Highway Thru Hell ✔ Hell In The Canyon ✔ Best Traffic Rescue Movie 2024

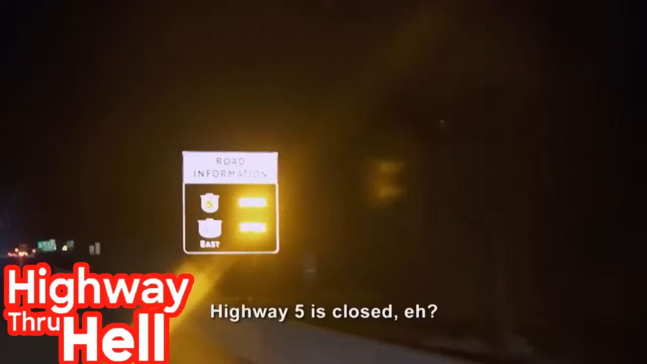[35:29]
Five is low, G. Doesn't look like any trucks are getting